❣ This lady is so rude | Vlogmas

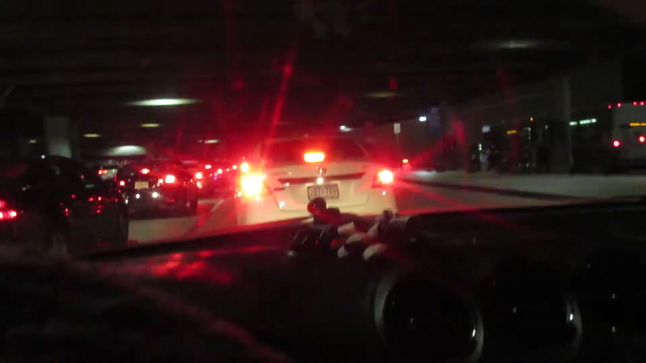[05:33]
You guys, I am about to flip out. I've been here at the airport for about 45 minutes and I haven't even reached to my brother's terminal yet. This is how busy it is tonight. It is 9 55.
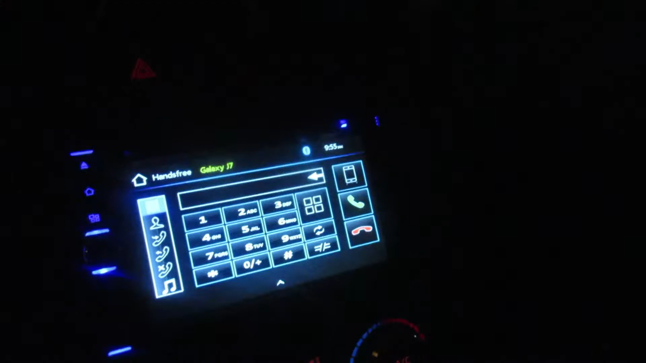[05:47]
I started from home at 8 45.
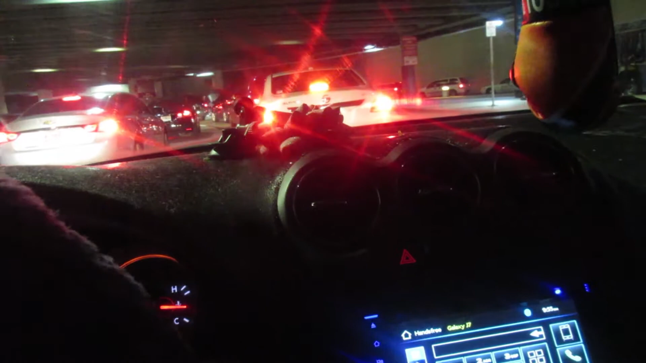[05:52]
Oh my gosh. This is ridiculous. It is so much traffic.
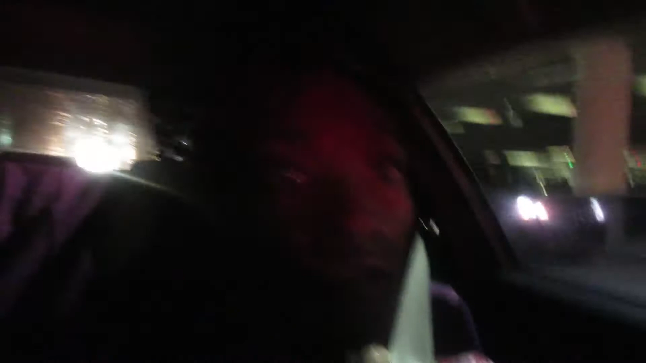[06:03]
I've never, I've never seen this airport this busy before and I've complained about it being busy but nothing like this. Like, I take back everything I've said about it before because today is ridiculous.
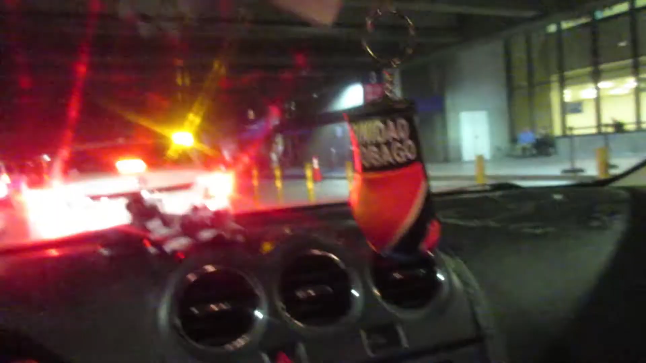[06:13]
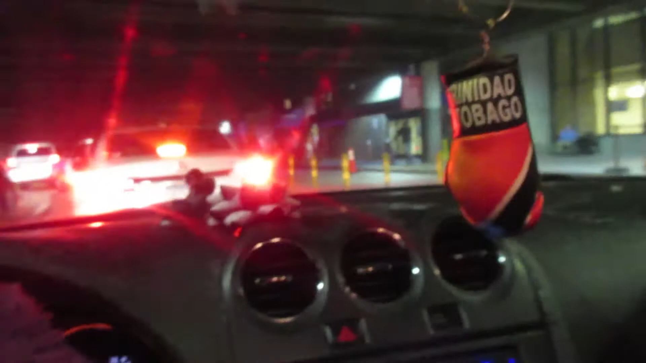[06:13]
Look at that tall long-haired freak. He better walk over here. Come on now. I know he sees me. You guys see him? You guys see him?
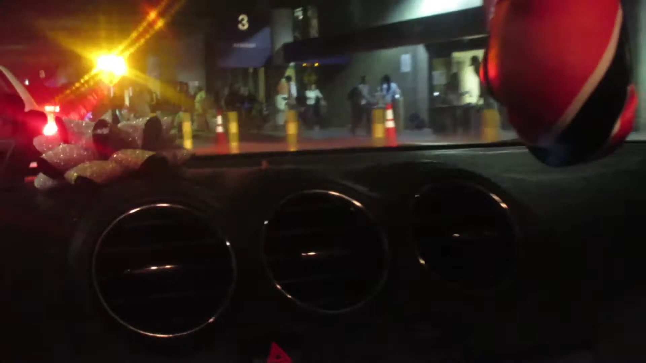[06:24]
I don't know how I'm supposed to pull over. How am I going to pull over, bro?